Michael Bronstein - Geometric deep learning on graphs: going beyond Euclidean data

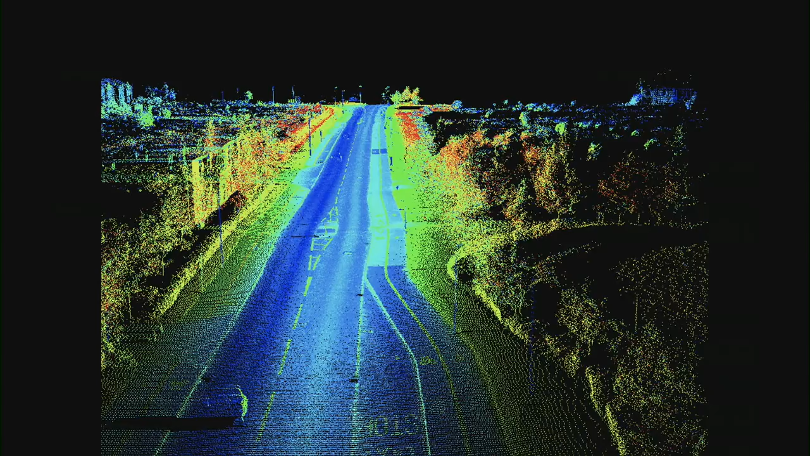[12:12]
For example, you can see a car that drives with a lighter sensor, so it sees a 3D world around it. And it has to detect objects, so segment, do semantic segmentation, for example, to tell apart the road from pedestrians, right?
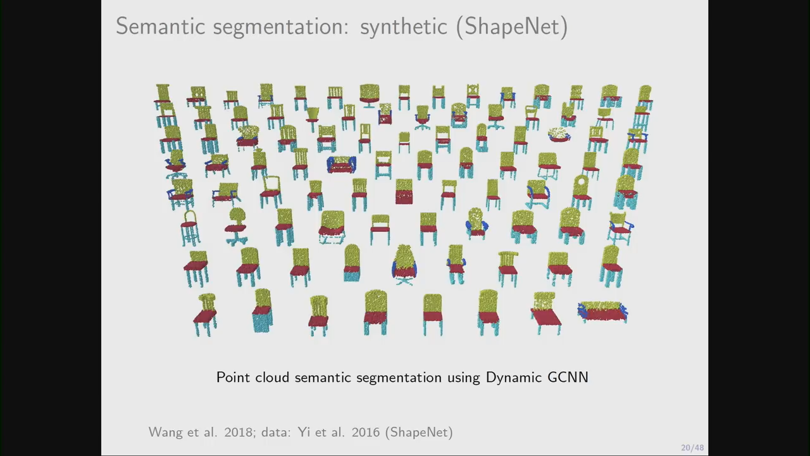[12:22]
So these are some examples of semantic segmentation of objects. Well, in this case, these are synthetic objects, but the results are extremely accurate. So the input here is a point cloud.
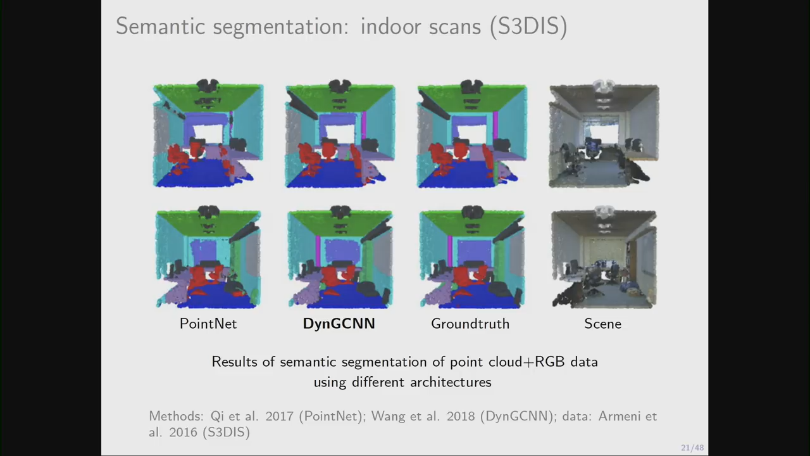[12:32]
This is something slightly more interesting. So these are scanned indoor environments. Okay, and these methods can be applied to large-scale scenes that can contain millions of points. So this is another interesting application.